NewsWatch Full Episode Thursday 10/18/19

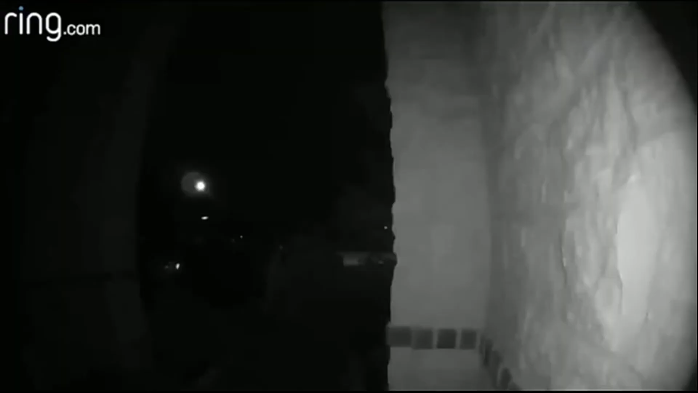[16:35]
A woman at a home in Spring, Texas, reported that after loud banging on her door, she opened the door to the little boy standing there alone.
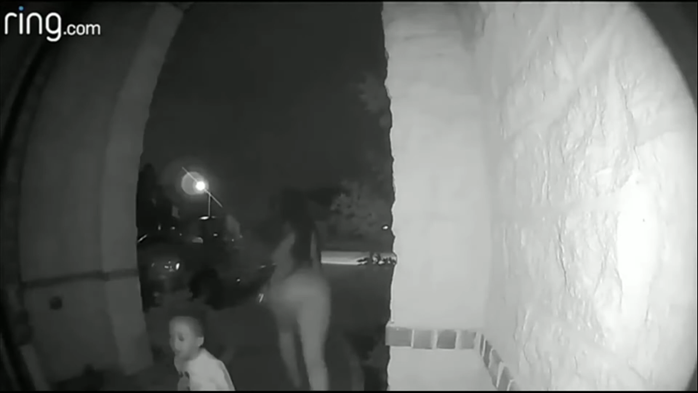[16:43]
Video from the resident shows the woman running up to the house holding the boy by his arm and then rings the doorbell and bangs on the door and then runs back towards the street. The father of the child explained that he received a text from the child's mother saying that a friend was going to drop him off at his house on Wednesday afternoon, but the child was dropped off at a neighbor's instead of his.
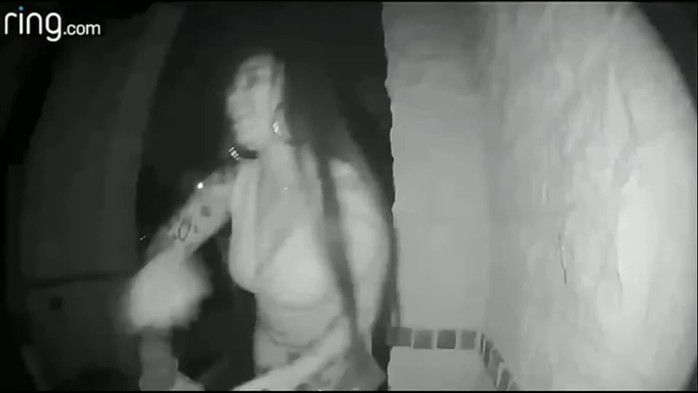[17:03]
Authorities are saying that the woman may face a felony child abandonment charge.